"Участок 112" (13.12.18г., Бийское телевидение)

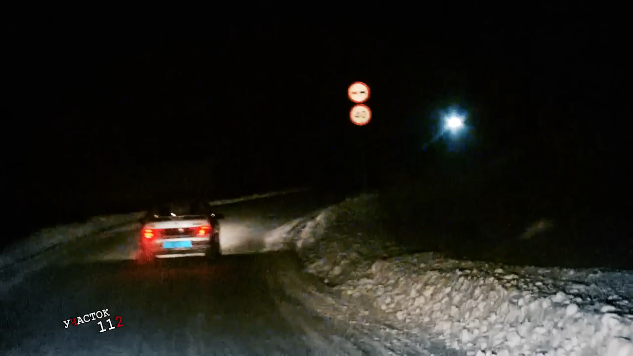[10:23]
сейчас вот идет автомобиль какой-то навстречу, как раз сейчас будем смотреть его.